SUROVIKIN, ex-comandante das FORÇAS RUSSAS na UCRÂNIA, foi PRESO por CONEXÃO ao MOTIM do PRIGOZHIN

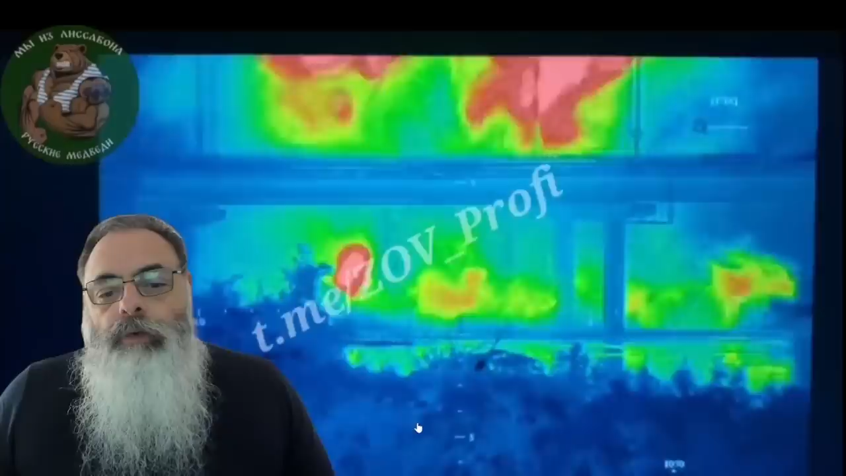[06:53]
E o drone explodiu ali próximo das tropas russas que estavam na região ali.